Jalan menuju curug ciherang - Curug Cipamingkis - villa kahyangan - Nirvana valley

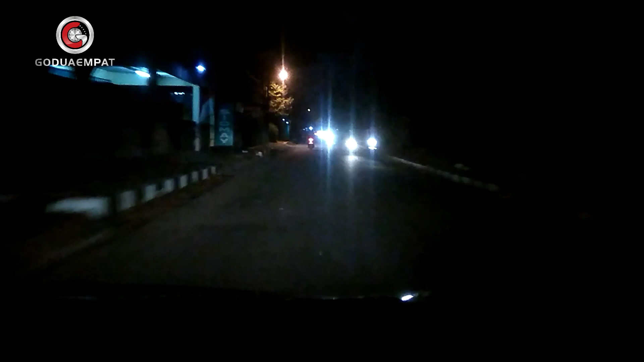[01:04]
Perjalanan kita ini rencananya kalau versi Google Map jaraknya 29 km, waktu tempuh 1 jam 8 menit.
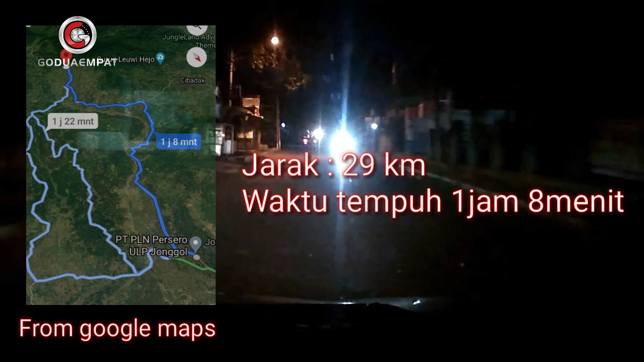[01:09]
Tapi itu versi Google Map.
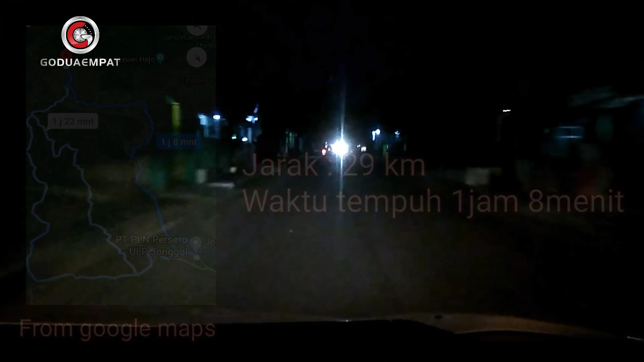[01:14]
Hasil aktualnya berapa kilo, waktu tempuhnya berapa jam, konsumsi BBM-nya juga berapa kilometer per liter, nanti kita update. Di belokan pertama kita belok kanan ke arah Sukamakmur. Ini pertigaan di pasar Jonggol.
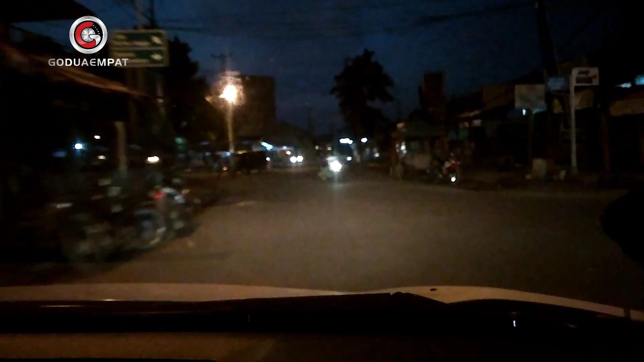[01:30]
Belok kanan, di situ ada petunjuk arah belok kanan menuju ke Sukamakmur. Kita belok kanan. Habis belok kanan di daerah sini jalannya masih lurus, masih bagus, masih ya nggak perlu disampaikan lah, kita cepetin aja ya.